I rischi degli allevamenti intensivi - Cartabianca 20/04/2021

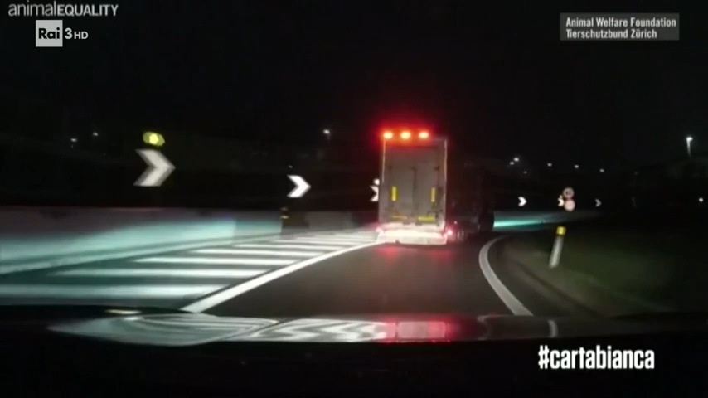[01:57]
La Pasqua appena trascorsa, camion dalla Romania verso l'Abruzzo, carichi di agnelli.